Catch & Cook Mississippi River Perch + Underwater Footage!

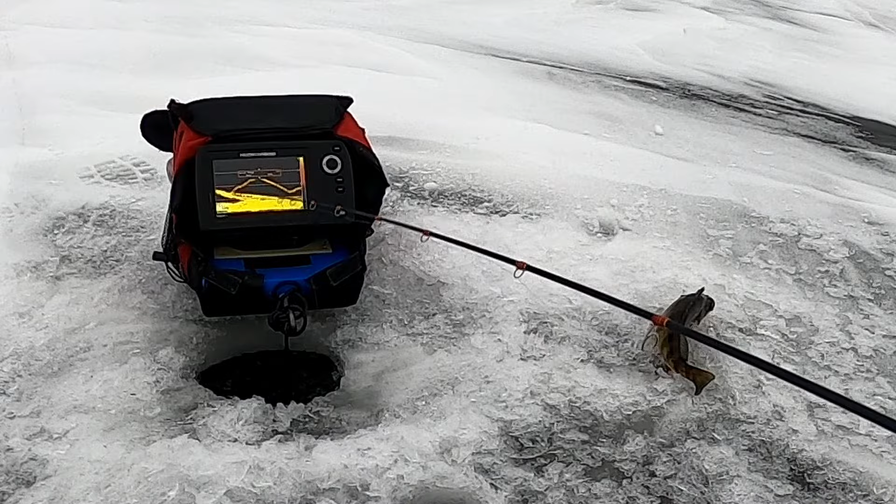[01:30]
And a marking fish right here. Nothing's hit the minnows yet, but there are some fish around.
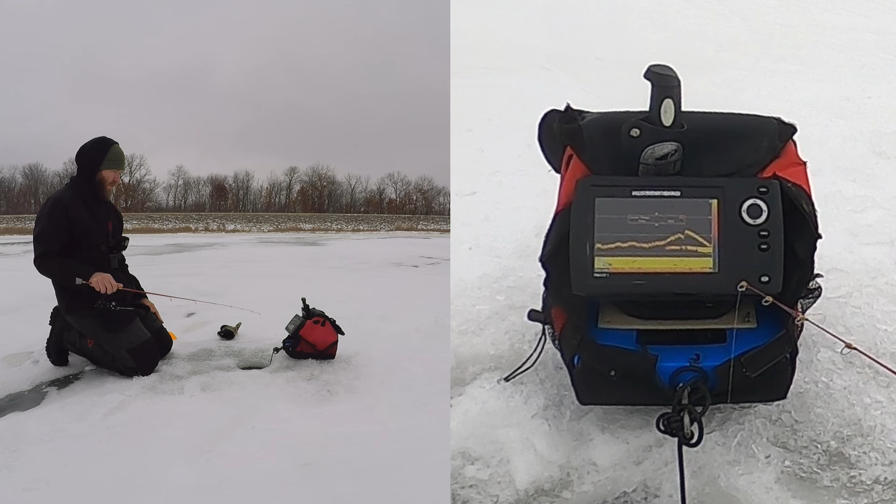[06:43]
There we go. Got him. Good fish.